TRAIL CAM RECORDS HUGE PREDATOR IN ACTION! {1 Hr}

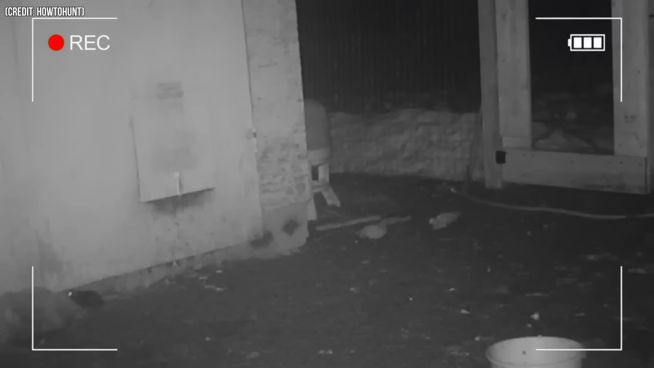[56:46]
But it was too small to harm the chickens. So we had to wait until the real culprit appeared.
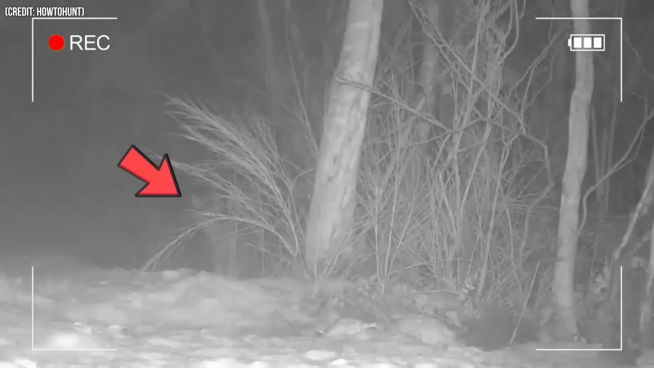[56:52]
That's when on the second camera, we see raccoons coming around and the man knew who had been murdering his chickens.